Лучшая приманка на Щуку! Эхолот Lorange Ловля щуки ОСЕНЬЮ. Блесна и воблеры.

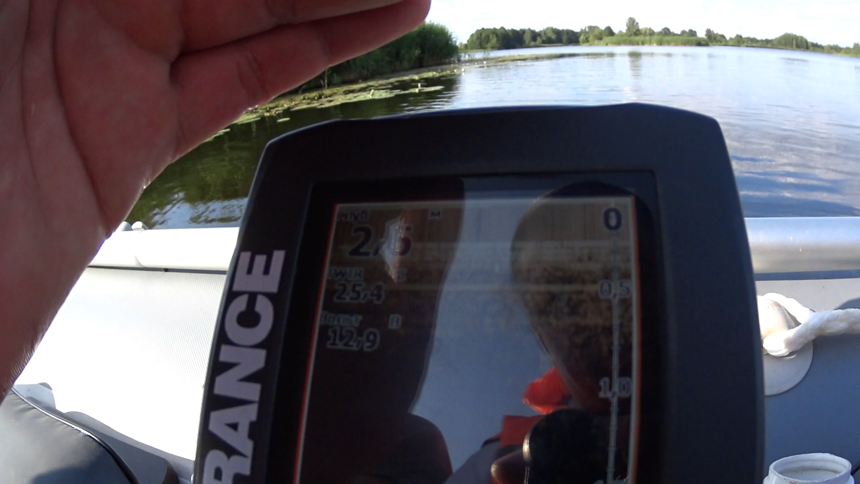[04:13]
Глубина у нас тут 2,6 метра. Показывает. Будем пробовать, что на этом месте нам принесет, какая рыбка будет. Есть!